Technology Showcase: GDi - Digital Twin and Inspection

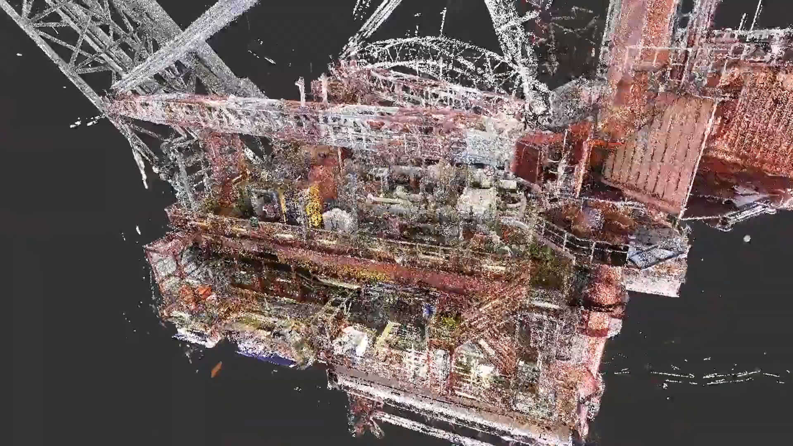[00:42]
GDI uses the latest laser scanning and photogrammetry technology to develop a digital twin of the plant.